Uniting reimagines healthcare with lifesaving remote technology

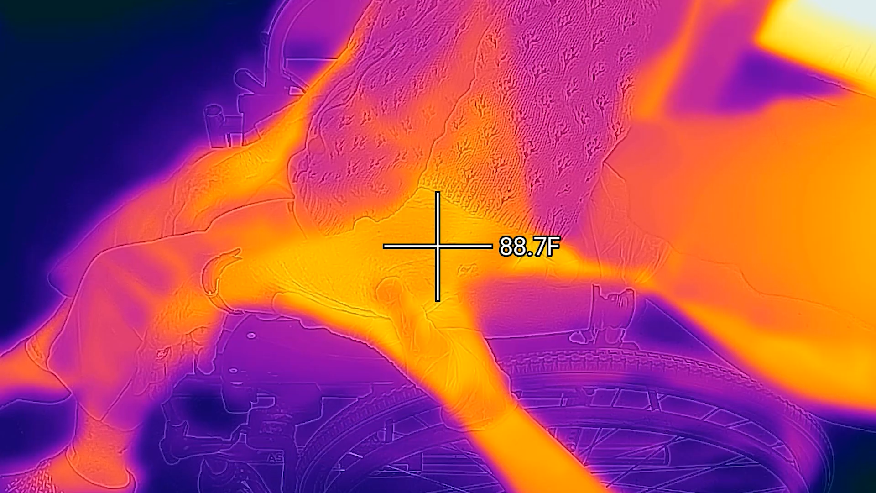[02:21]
On screen: spot 88.7°F
The thermal imaging can certainly take the temperature of the person very quickly, easily,
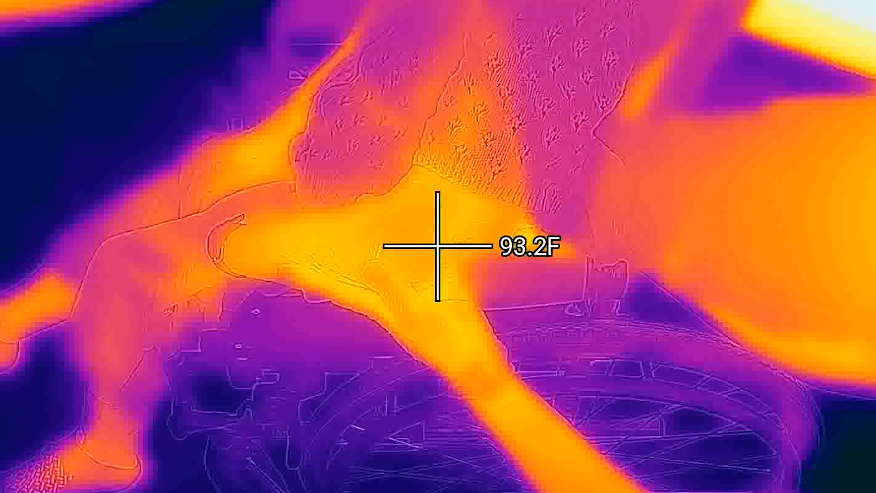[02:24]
On screen: spot 93.2°F
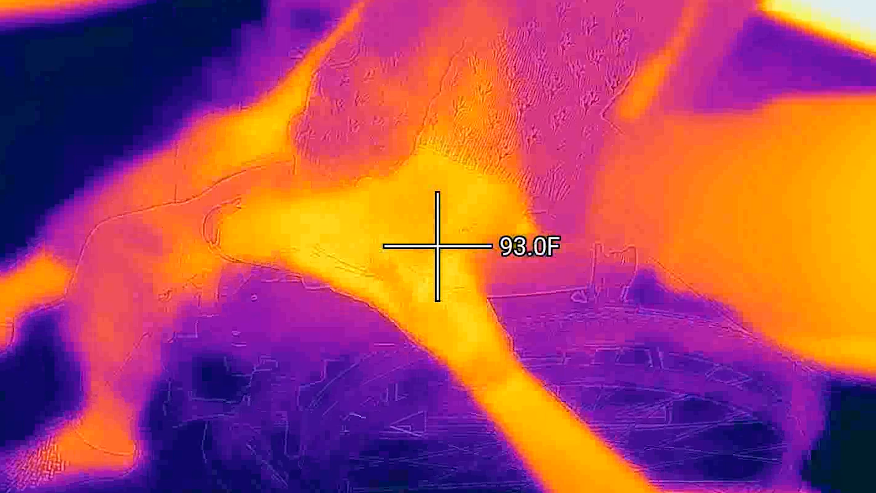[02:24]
On screen: spot 93.0°F
but the best thing is it's able to detect any hot spots over the person's body.